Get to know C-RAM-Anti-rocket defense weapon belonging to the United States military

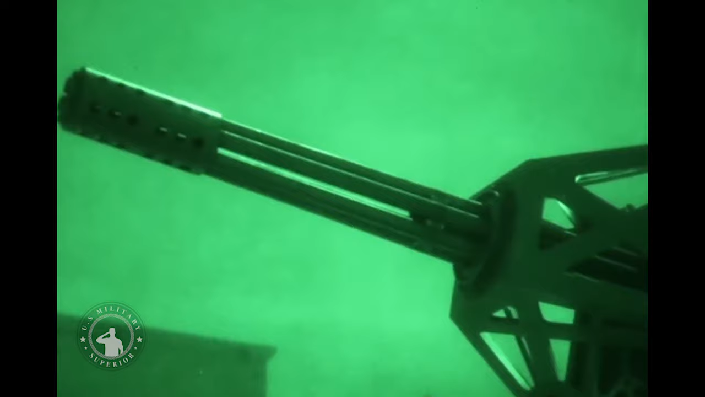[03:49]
The M61A 120mm Gatling gun is capable of acquiring its target and firing
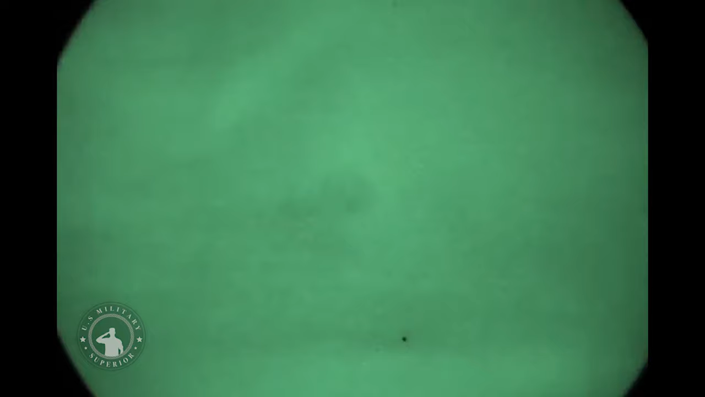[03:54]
at a rate of 4,500 rounds per minute.